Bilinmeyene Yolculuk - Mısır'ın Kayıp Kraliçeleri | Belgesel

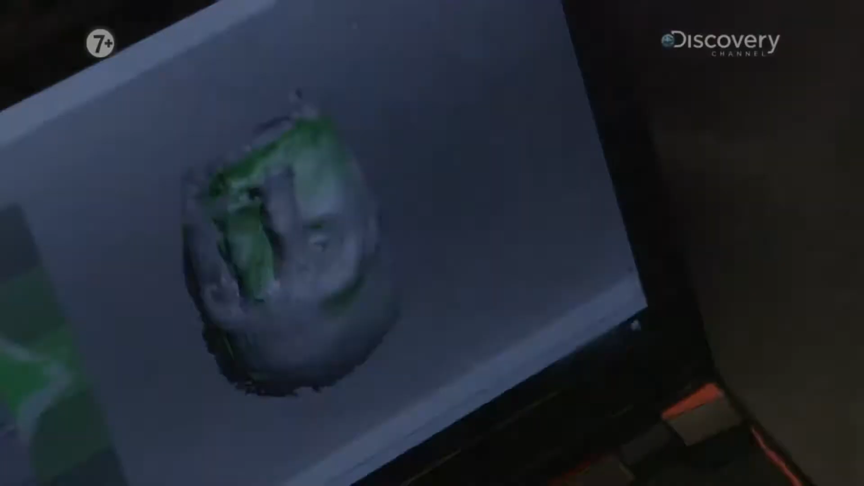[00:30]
Eğer bu Mumuya'nın yüzü yeniden yapılandırılabilirse ve
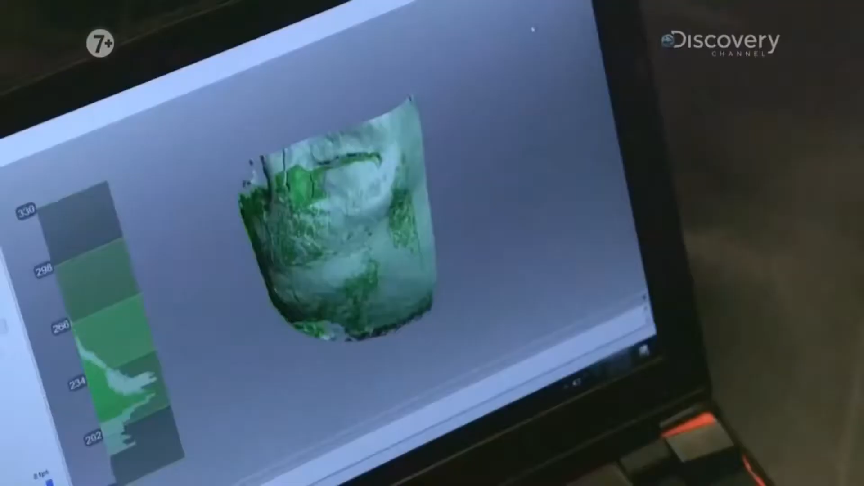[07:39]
Ve gözlerimizin önünde mumyanın dijital versiyonunun şekillenmesini izliyoruz.
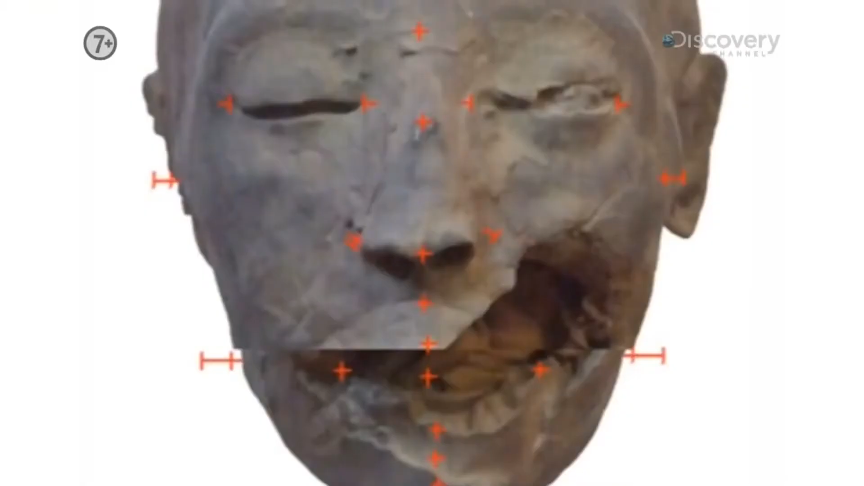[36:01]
Bu sırada yüzün şeklini belirleyen işaretlere tamamen bağlı kalıyor.